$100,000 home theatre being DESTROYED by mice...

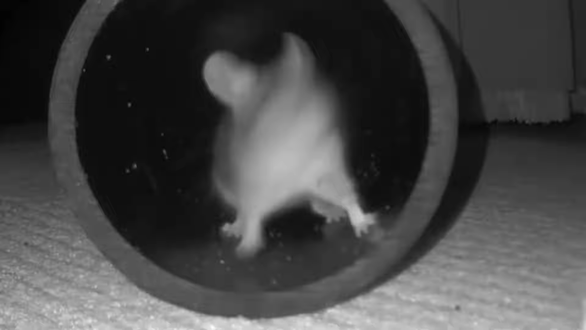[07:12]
How comfortable this mouse is going in and out of that pipe. Amazing, right?
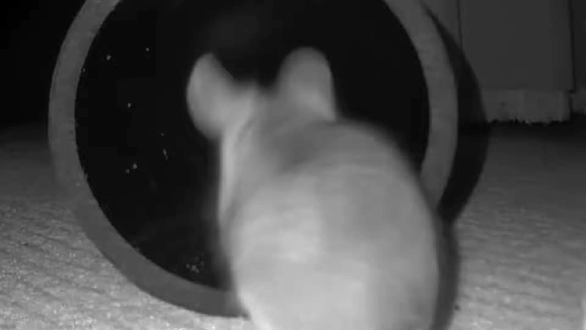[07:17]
That's what I love about what I'm about to introduce and that is the new twins rat vac.
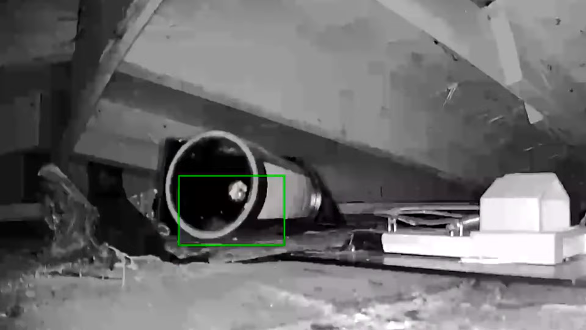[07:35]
That's why it's important to pre-bait to get those rats and mice very comfortable inside that pipe.